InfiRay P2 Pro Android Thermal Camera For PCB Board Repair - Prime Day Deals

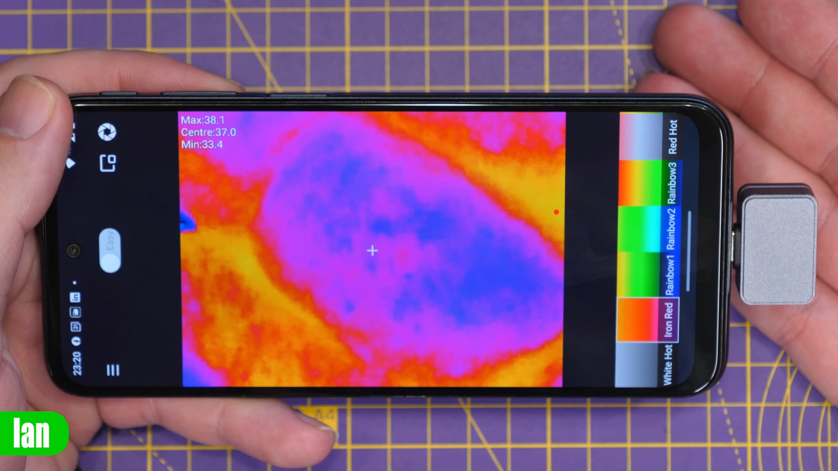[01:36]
Just to quickly show you this you can see we have the thermal camera in the USB-C port at the bottom and you can see my hand underneath there showing you my fingers with the thermal image.
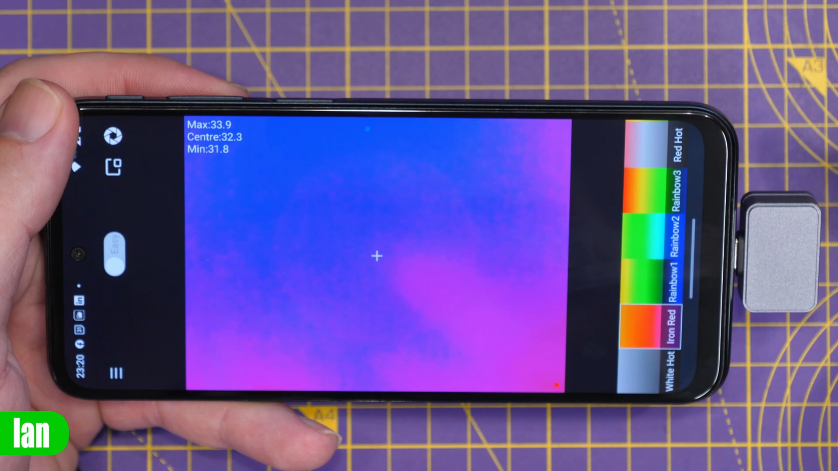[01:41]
This app allows you to do all sorts of things like take stills, record video and also change the colour palettes on the camera and you have features such as white hot all the way through to red hot and all of the usual palettes that you would expect to find on a thermal camera.
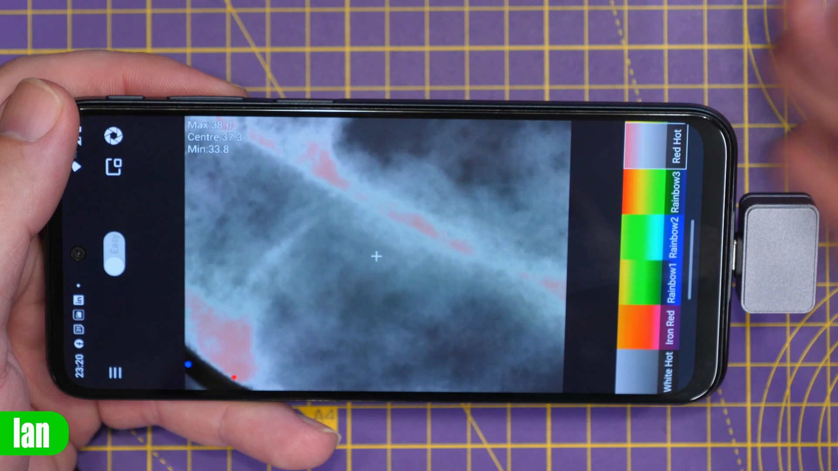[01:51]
It will also show you temperatures up in the corner and there
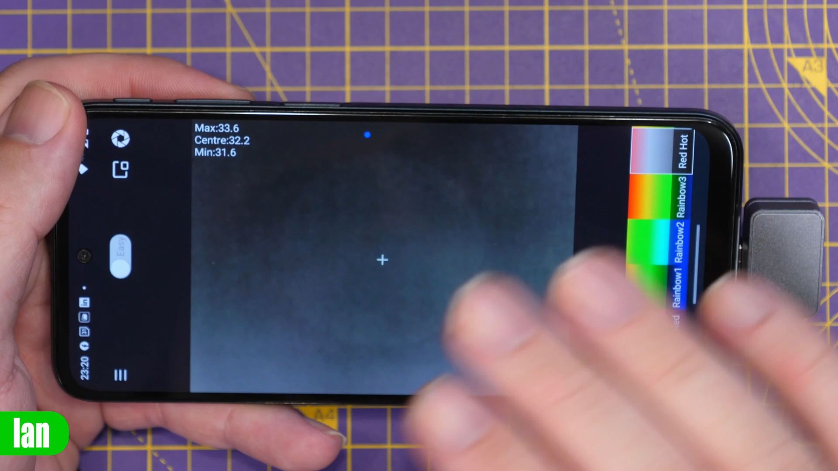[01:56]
are some advanced features which we're not going to cover in this video that allow you to do temperature measurement in various places on the screen,
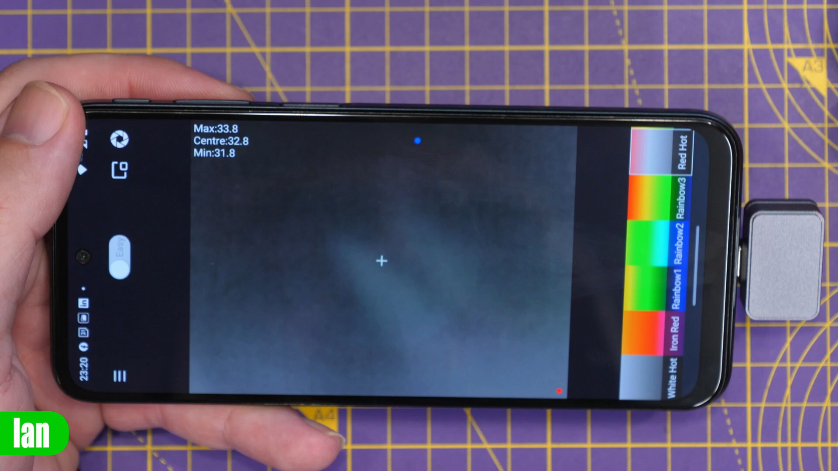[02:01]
high and lows and all of the kind of features you'd expect to find on a thermal unit.
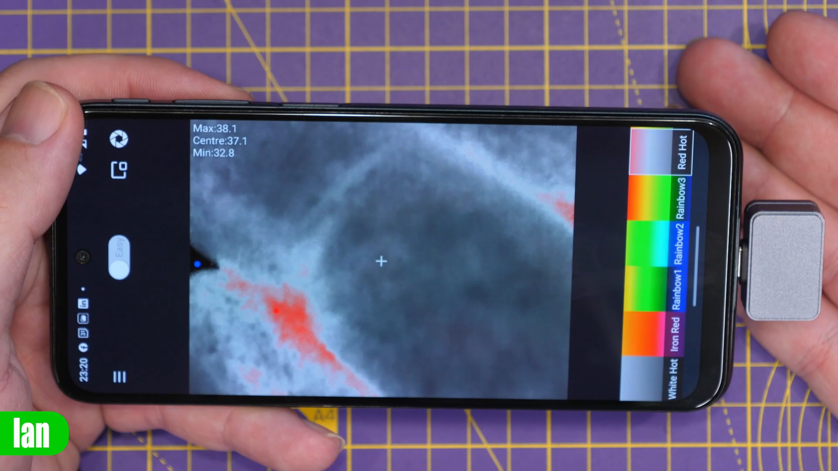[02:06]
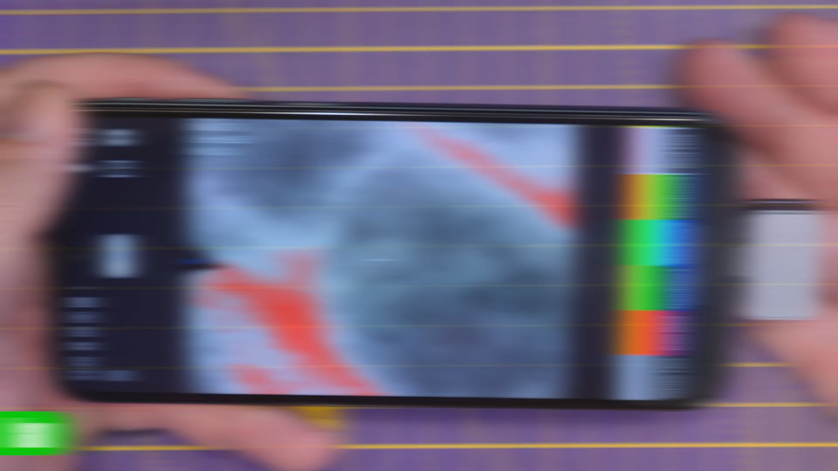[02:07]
Now just to demonstrate what actually happens with this VTX we've got it all powered on in the top left corner you will see the video showing and now you can see
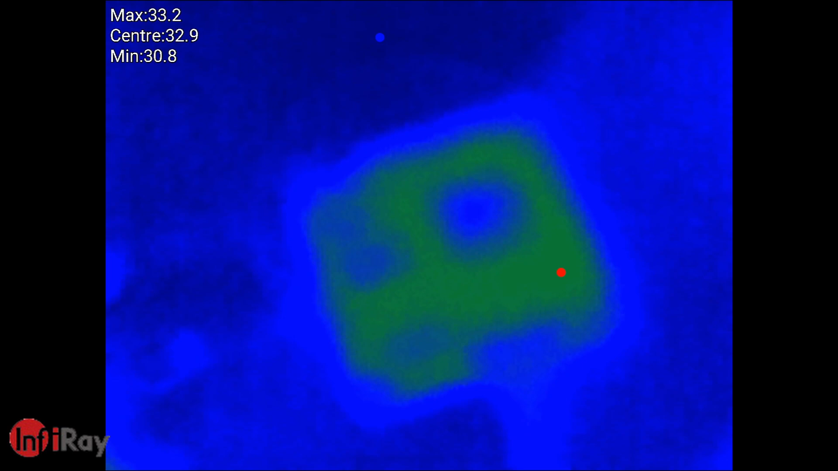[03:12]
Okay now to demo this on the thermal we currently have the VTX powered down you can see it on the display.
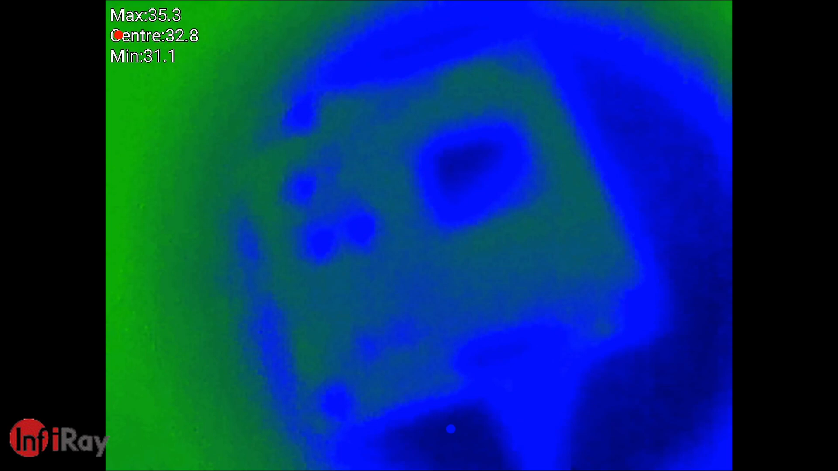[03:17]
We do have that macro lens fitted so if I take that macro lens off a minute you can see things look a lot better
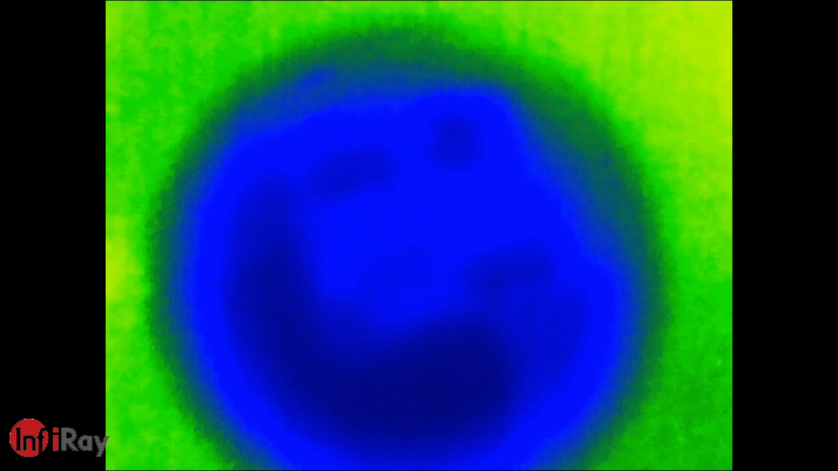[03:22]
but if I put the macro lens on it now looks a bit blurred but that's because we need to get in closer and when we get in closer you can then start to see the individual components.
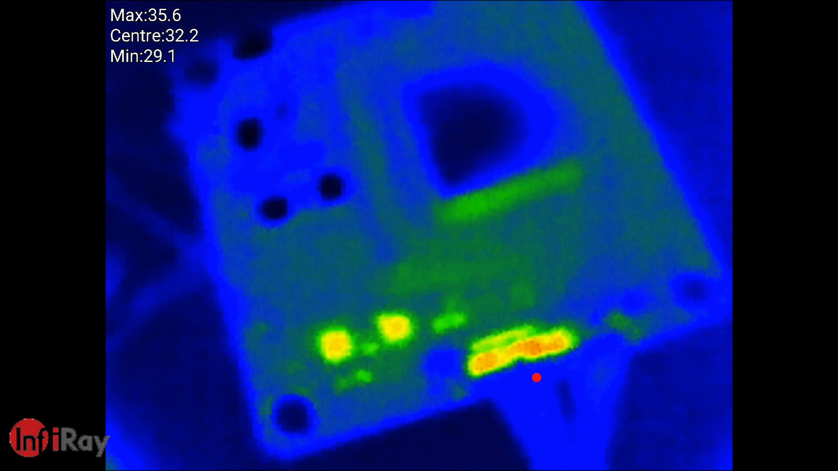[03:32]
Now what we're going to do is power the VTX up,
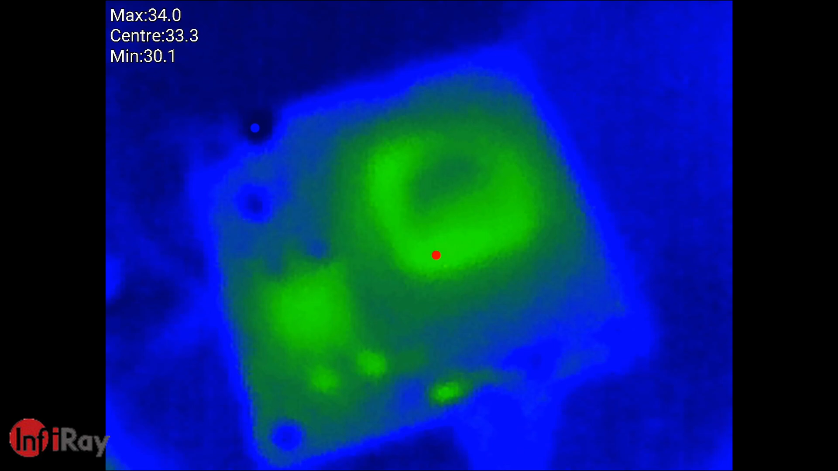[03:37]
we'll go in close and then you will start to see the components on the board warm up.
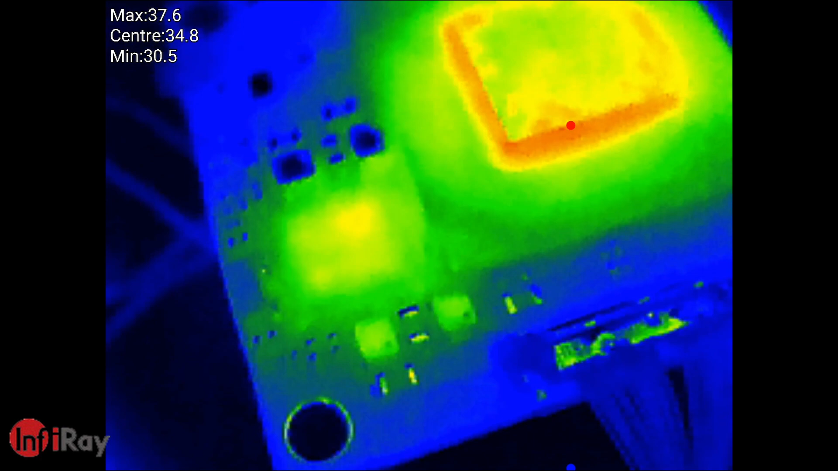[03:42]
We can see the main IC is beginning to get hot, we can see that power regulator there is showing some heat as well and
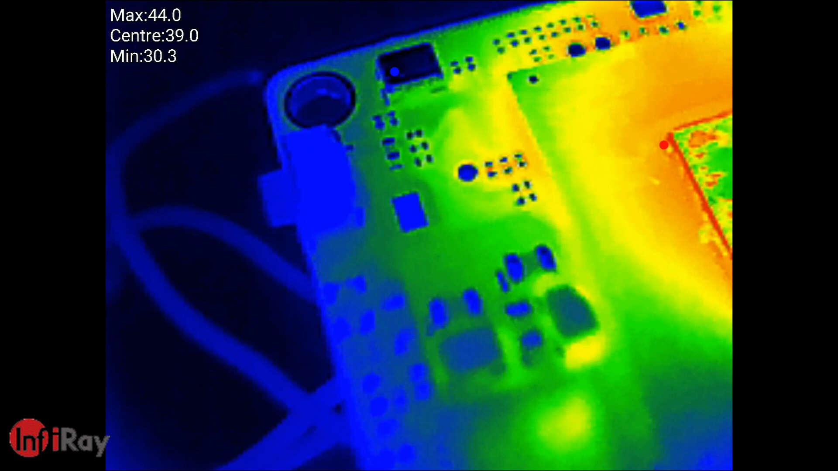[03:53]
if we move along we can see the individual components on the
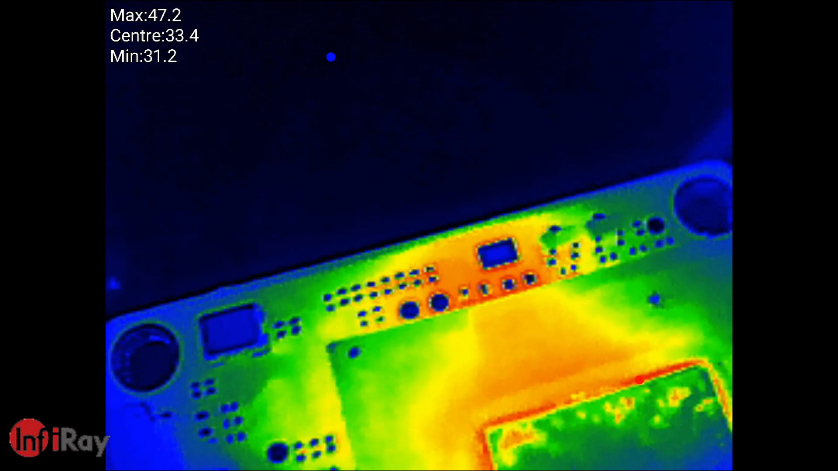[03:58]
board if we move up there as well and again we can now start to see what
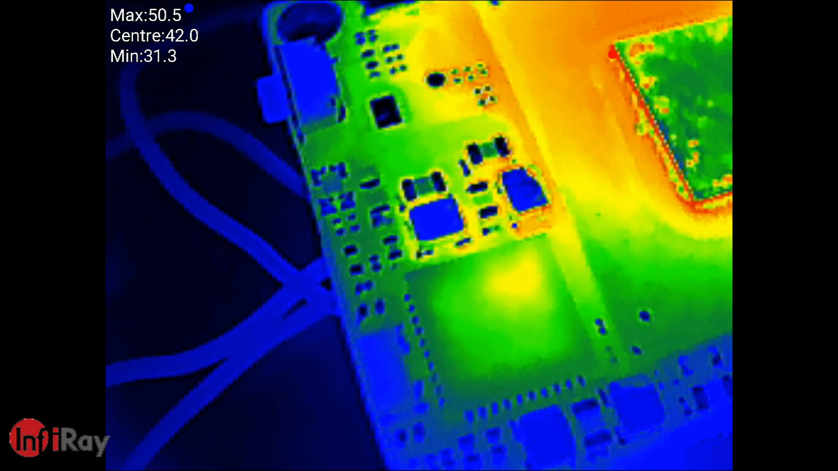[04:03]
is actually generating the heat on this board. You can now see in the corner that the video is live if I move my hand you can see it moving around but again what we're looking for on this board is what happens when the video freezes. There we go, we've now froze and if we now look at the board I just want to see what exactly seems to be getting hot.
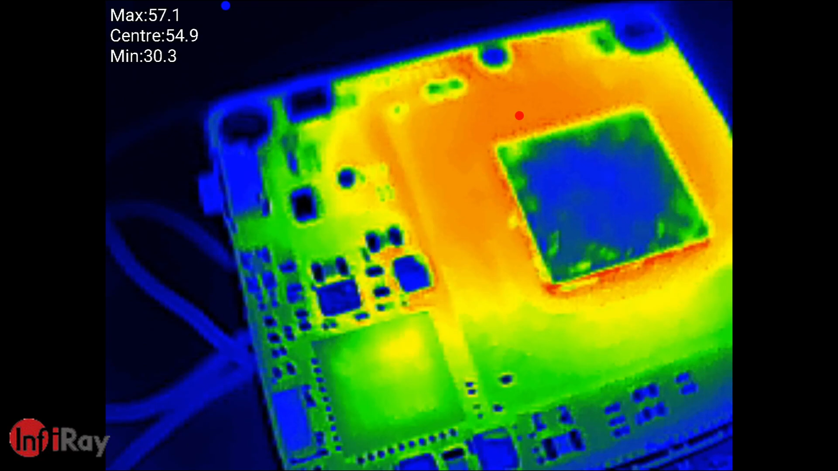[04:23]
The main chipset obviously is and then there's a lot of heat up there on the board but there doesn't
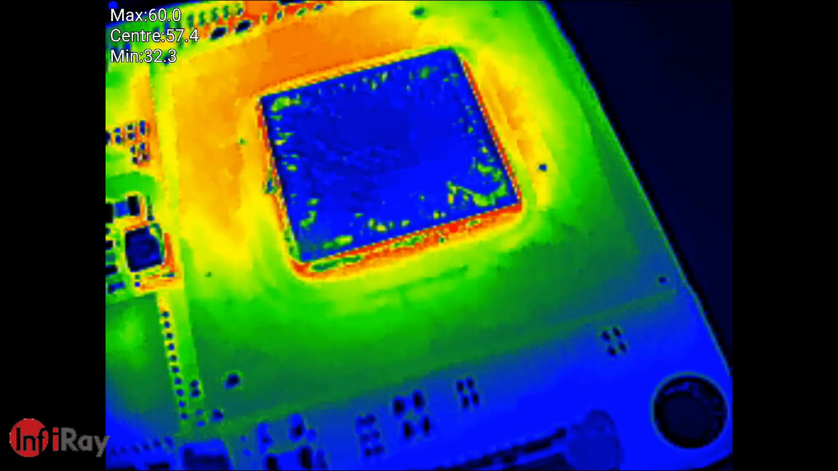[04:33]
appear to be a single component overheating.